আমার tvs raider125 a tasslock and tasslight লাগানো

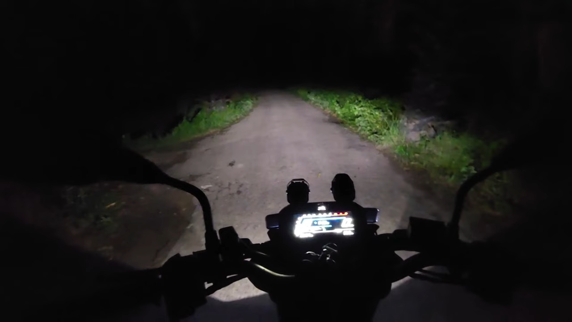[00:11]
আচ্ছা নর্মালি হচ্ছে কি বলে লাইটের পাওয়ার হচ্ছে এটা, আর এই যে এটা হচ্ছে ফুলটা, আর টেসলকারটা হচ্ছে এটা।